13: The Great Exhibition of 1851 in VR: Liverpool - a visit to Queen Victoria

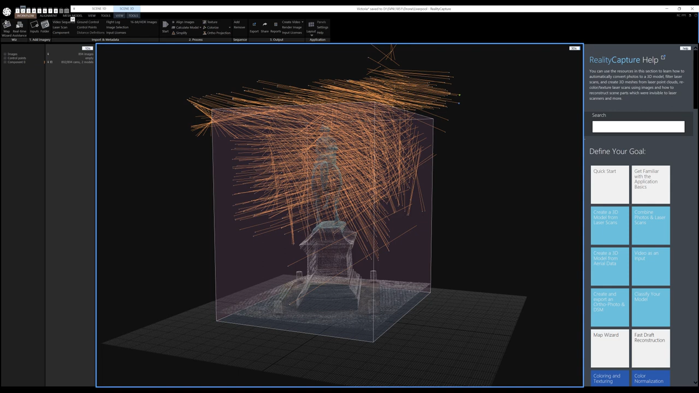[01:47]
where each of the images was taken from and generates a point cloud a model is
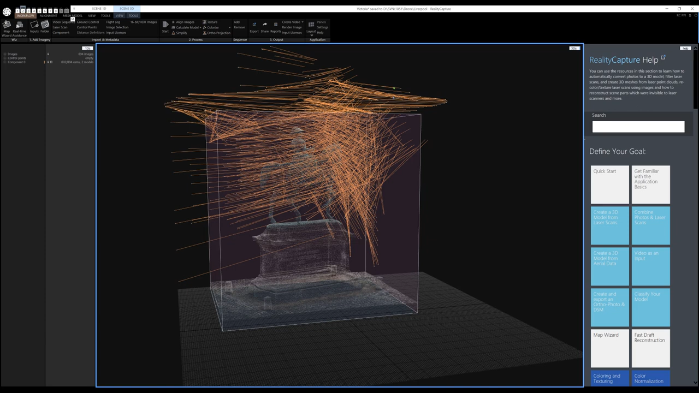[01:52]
then calculated from the point cloud producing
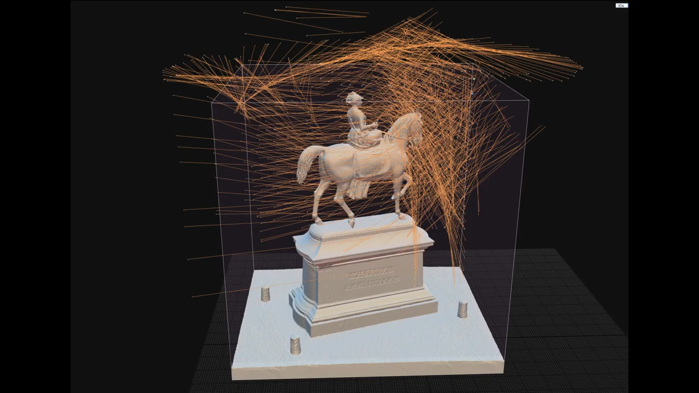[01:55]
a solid surface of many millions of tiny triangles the model can then be simplified to reduce the total number of triangles we
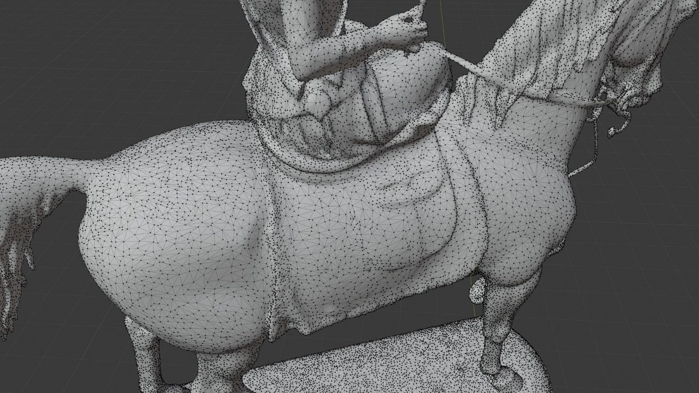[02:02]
chose a limit of 500 000 finally the surface of the model is
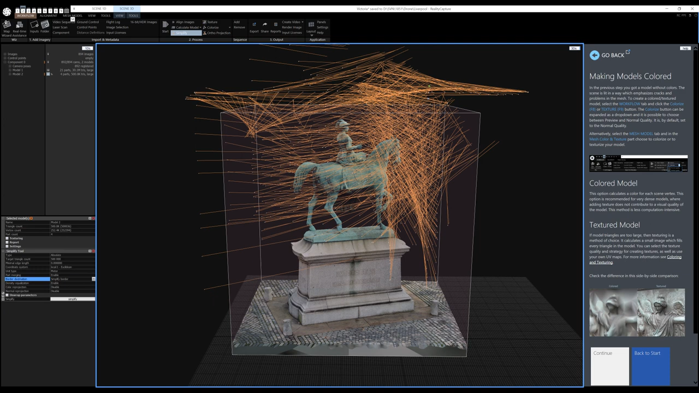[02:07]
textured to recreate the real world item as a computer 3d model i have made the model available in sketchfab for anyone to use but